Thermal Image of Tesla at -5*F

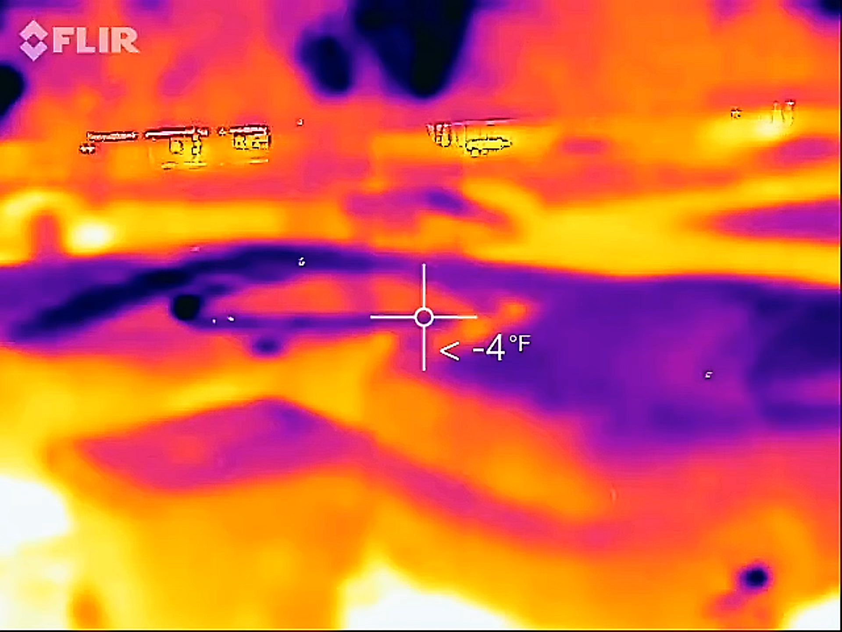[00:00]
All right, we're going to have to do this kind of quick because it is so cold out,
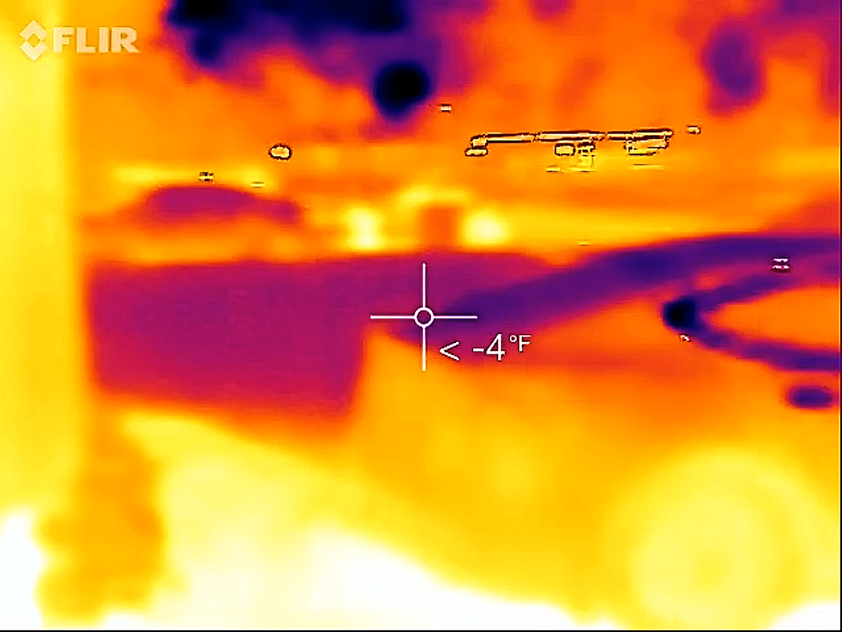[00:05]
my phone using my thermal camera is actually going to probably shut off.
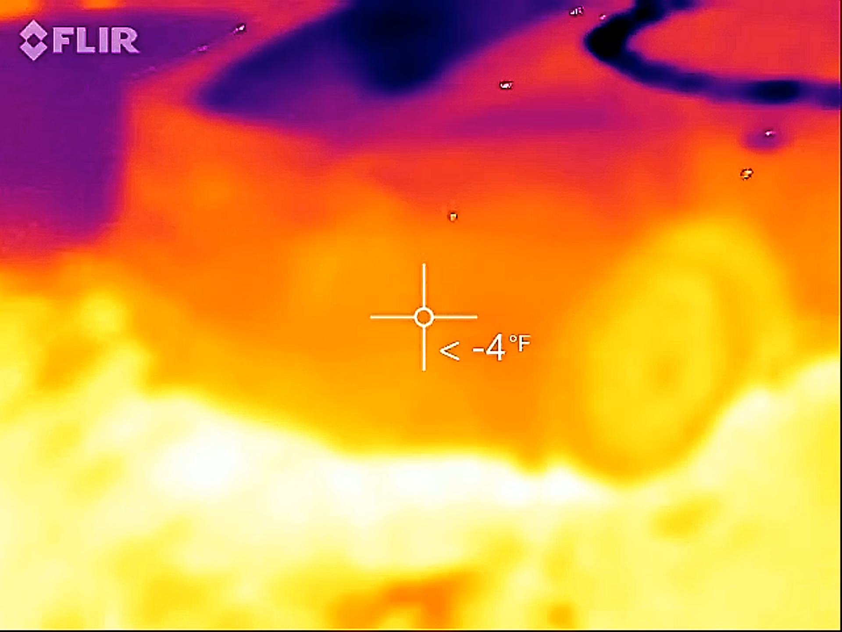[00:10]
So we are using thermal imagery.
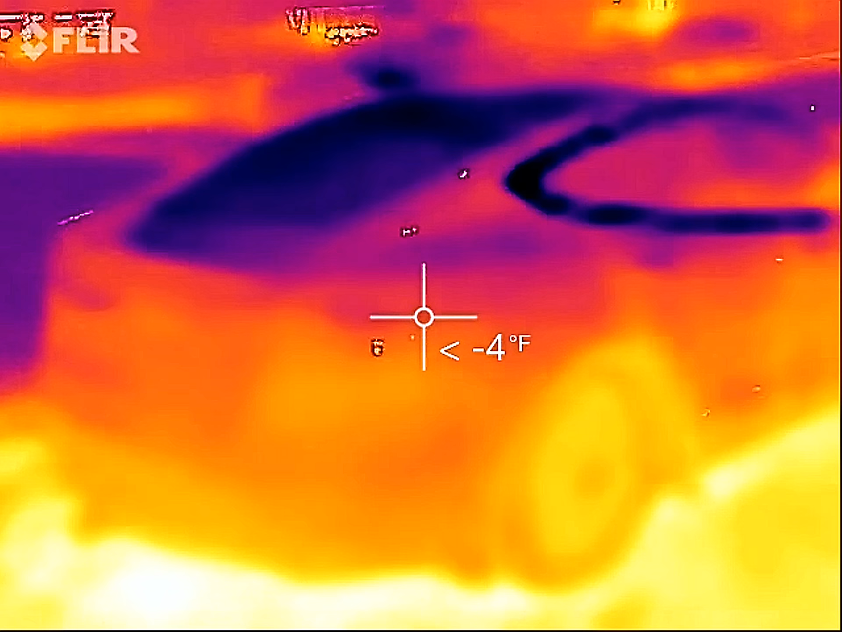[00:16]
This is probably the coldest, actually this is the coldest I've ever done a thermal image of my Tesla Model S.
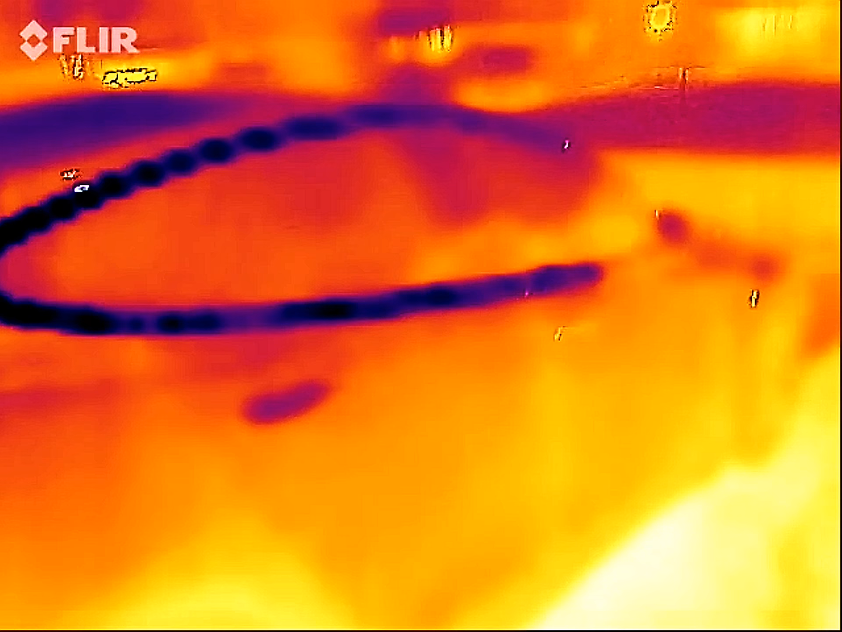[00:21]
So we're going to just walk out a little bit.
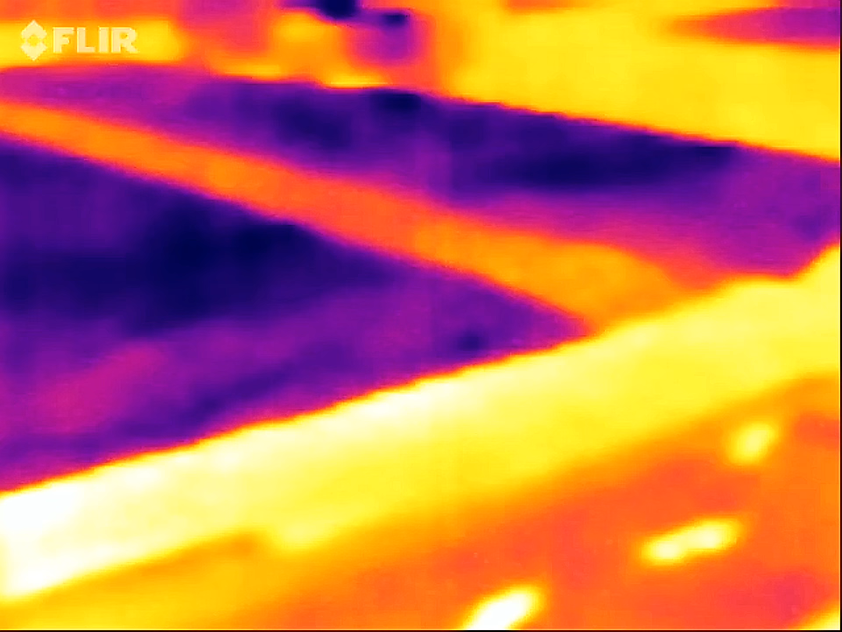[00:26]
You can see the driveway, tire tracks, a little bit of reflection. There's a gas car there.
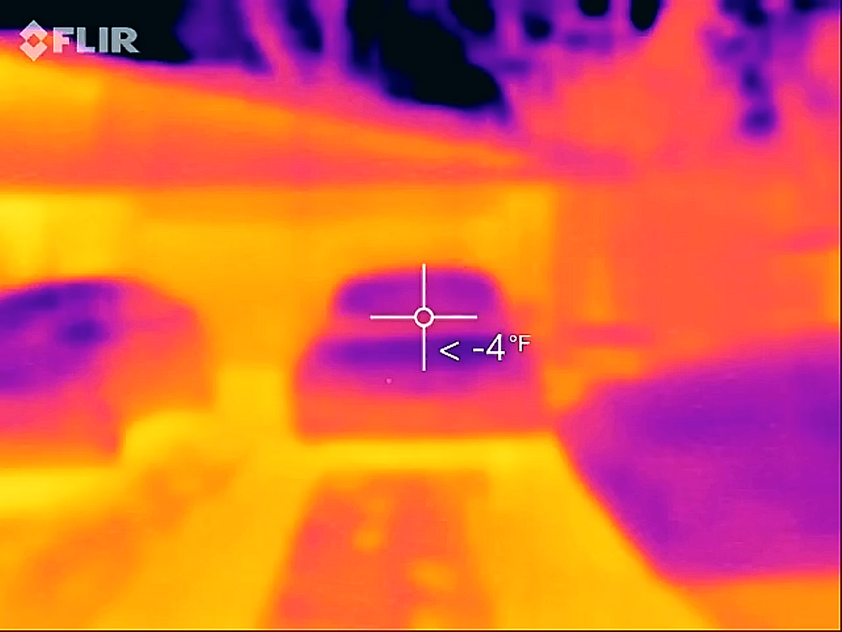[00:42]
Recalibrate. So I just want to see if this thing is giving off any heat while parked.
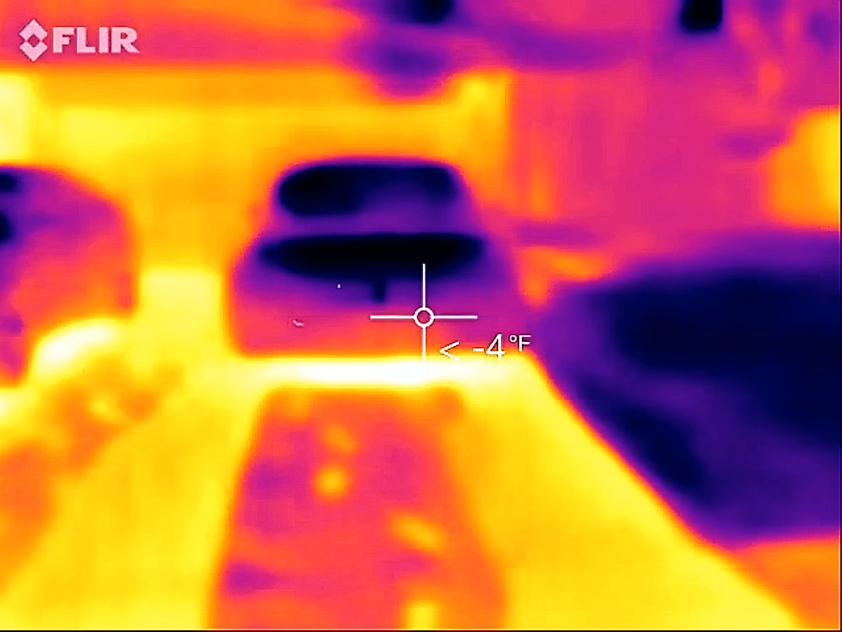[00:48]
It is parked but not charging. It is plugged in.
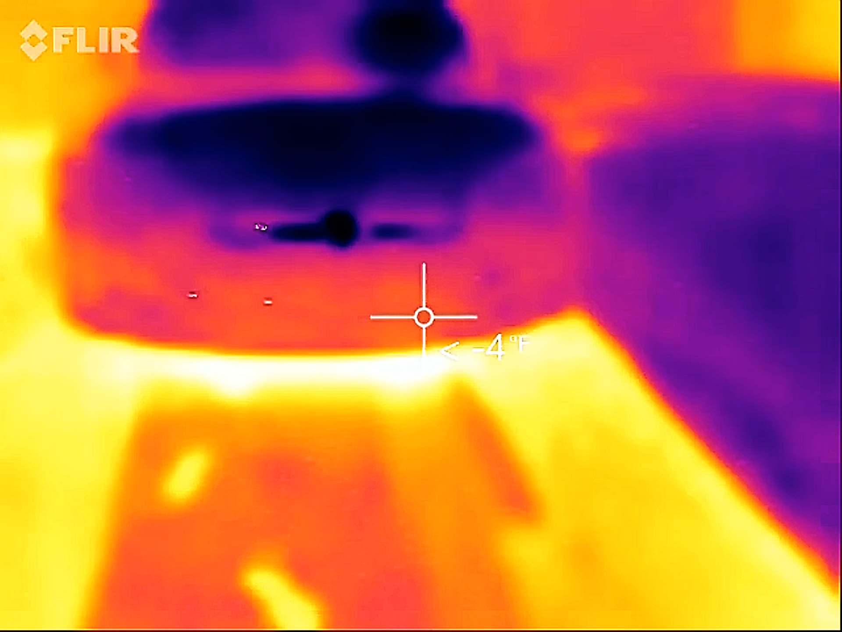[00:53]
I just wanted to see what it would give us here. No sensors, nothing.
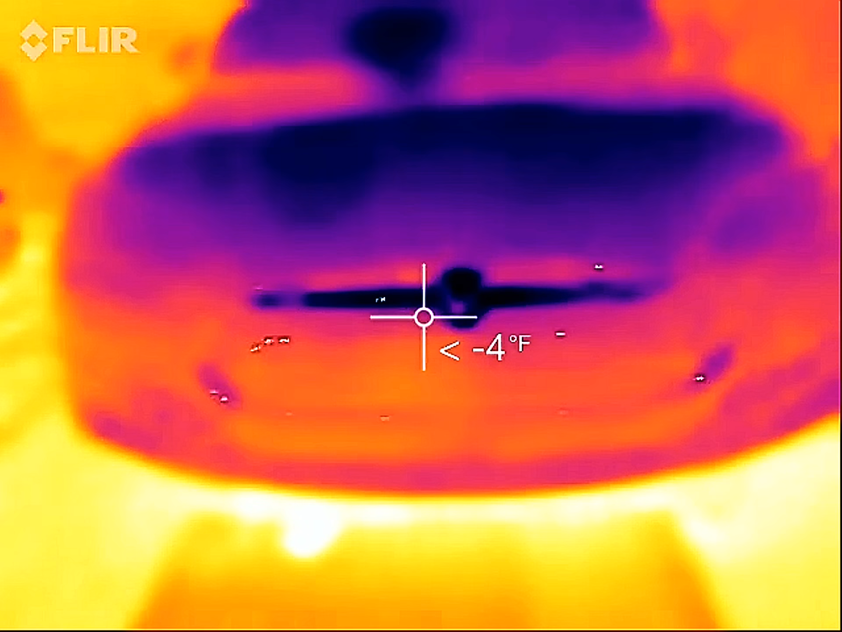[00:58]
This thing is like stone cold. So I just wanted to do a little walk around.
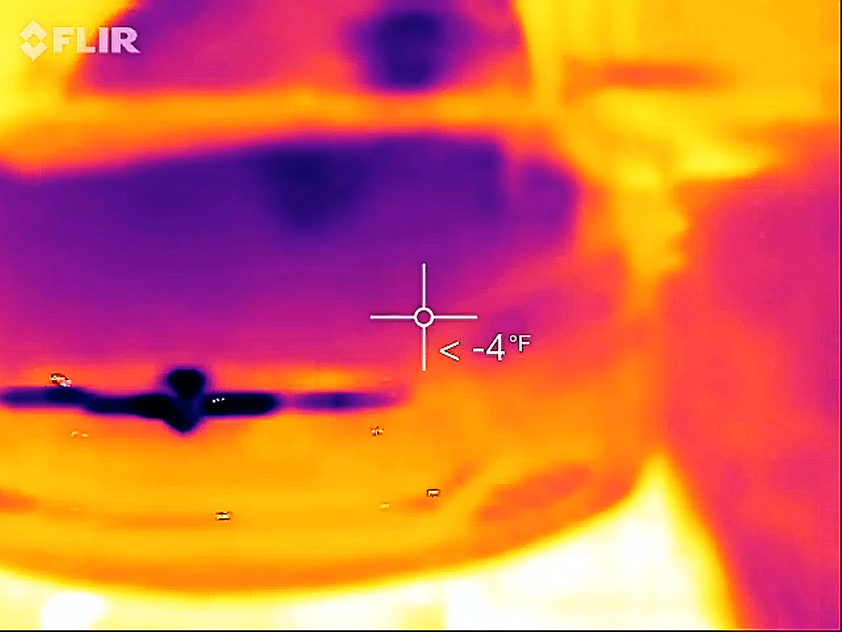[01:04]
We got home a few hours ago.
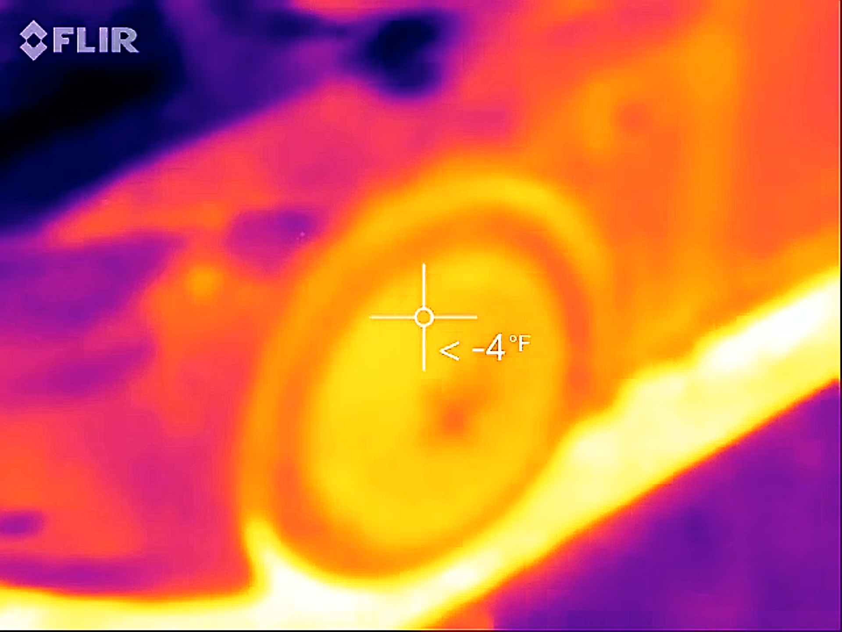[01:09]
As you can tell, the coldest actual reading it will give us is negative four.
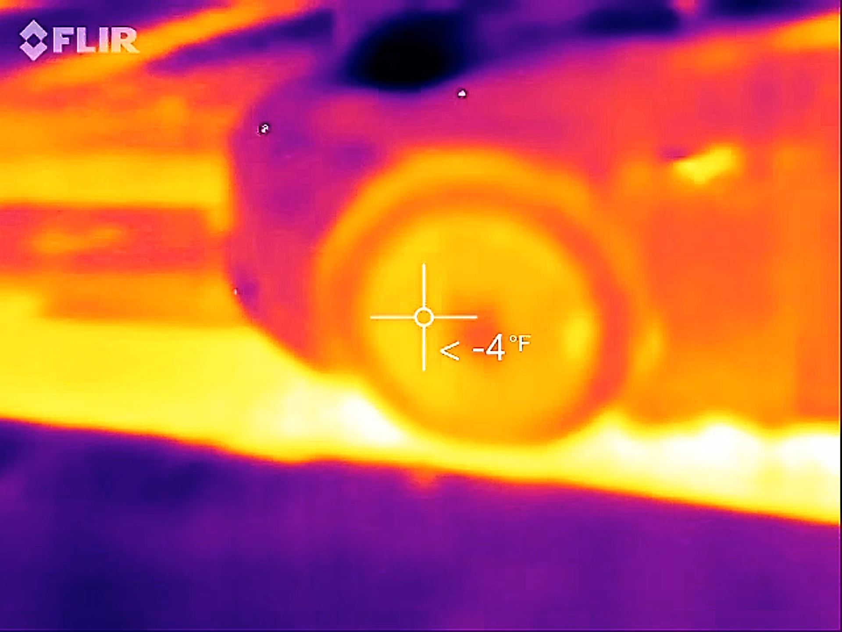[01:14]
Anything below that just says is less than negative four. And this is Fahrenheit.
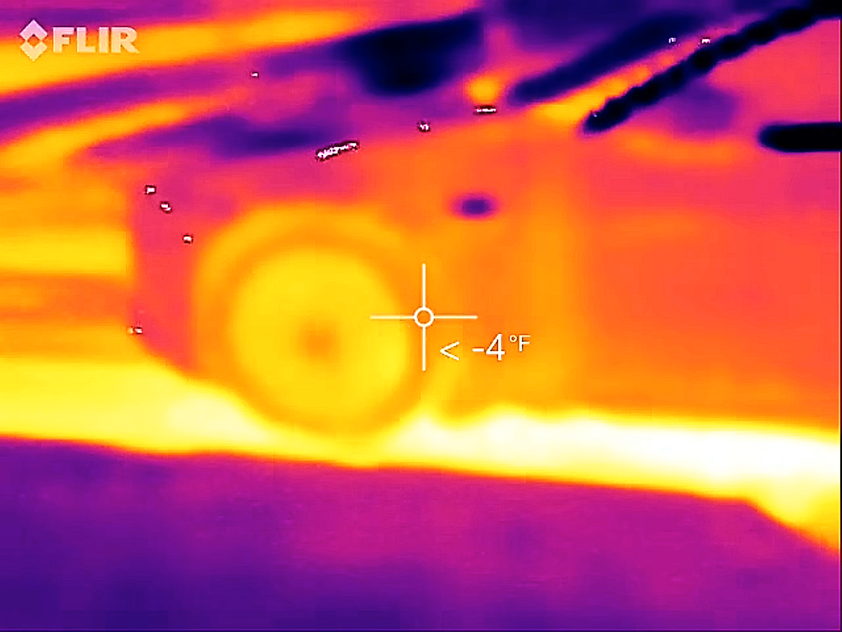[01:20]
See, under the car, it's a little bit of heat.
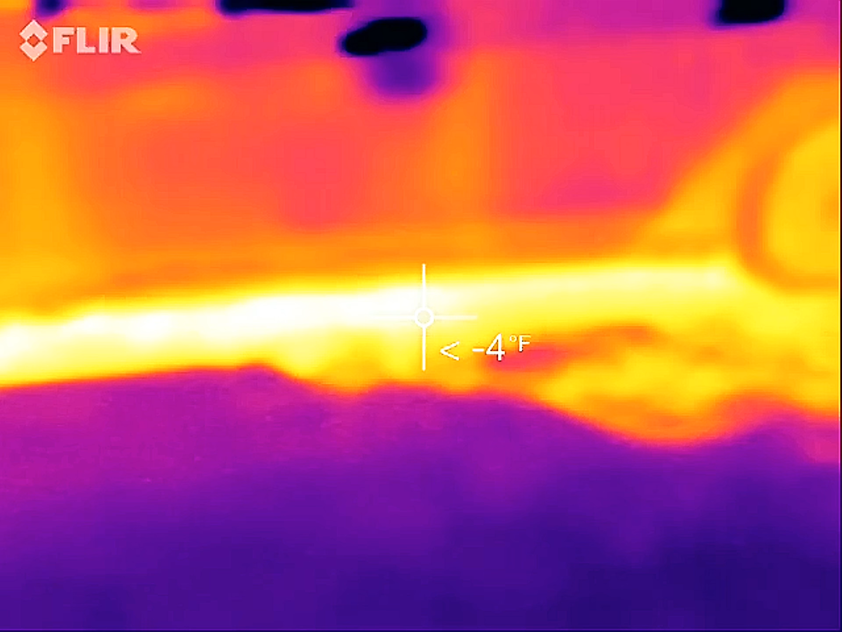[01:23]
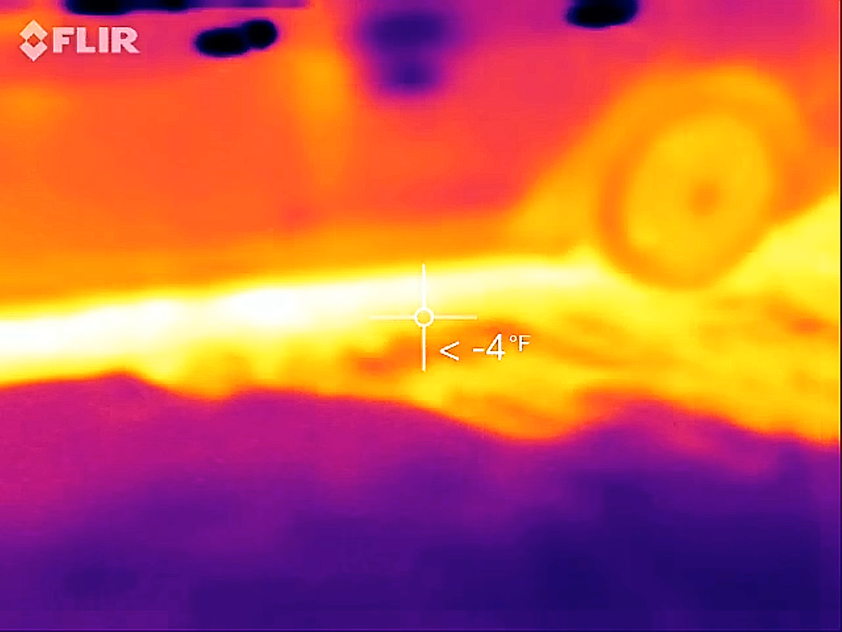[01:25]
Warmer. I'm not going to say heat because it's still colder than negative four degrees Fahrenheit under the car.